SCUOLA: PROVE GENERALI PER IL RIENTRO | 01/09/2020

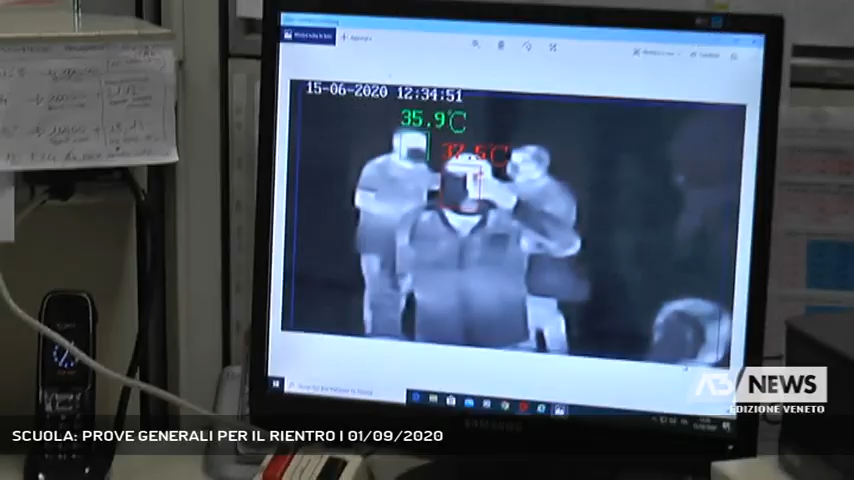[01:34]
Febbre che all'Istituto Mazzotti viene controllata all'ingresso con il termoscanner, ma solo in questi giorni.